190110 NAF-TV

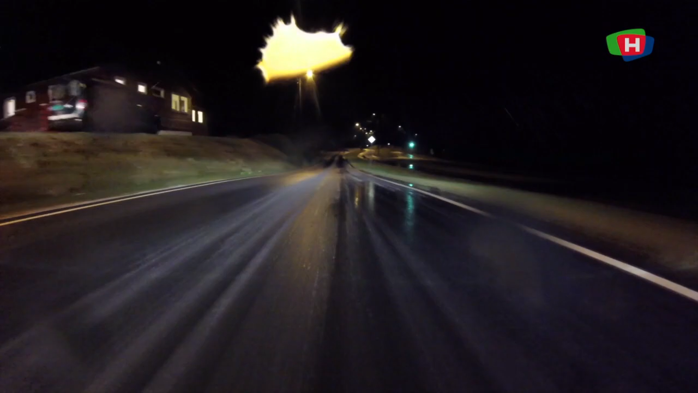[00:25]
Så jeg kjører nå i 40, og så skal jeg prøve å stoppe før hindret.
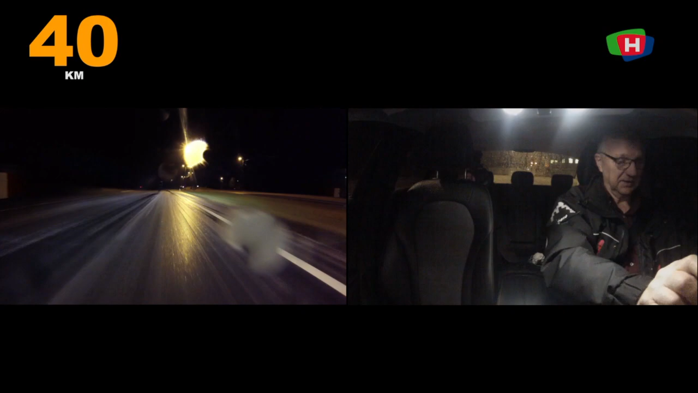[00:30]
Og da bremser jeg maksimalt nå. Og bilen stoppet, står faktisk 30 meter, men 30 meter remer jo ikke når du kjører i 40.